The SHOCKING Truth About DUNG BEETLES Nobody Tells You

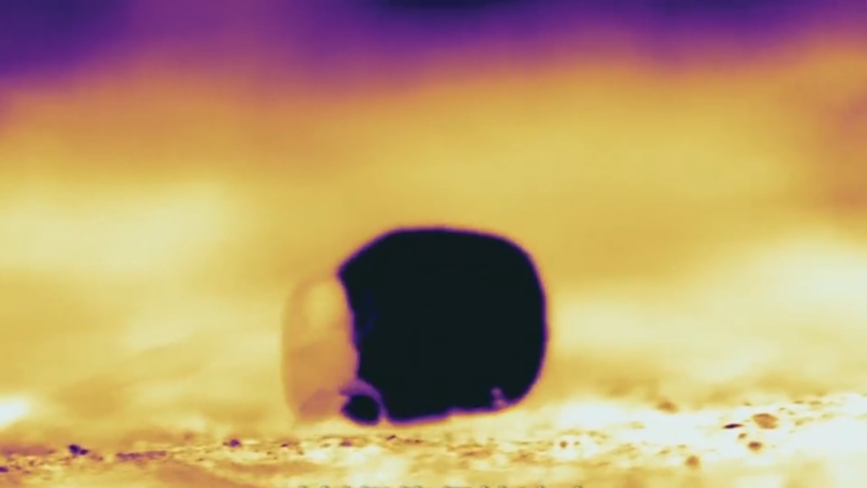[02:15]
allowing the beetle to lower its body temperature during these pauses.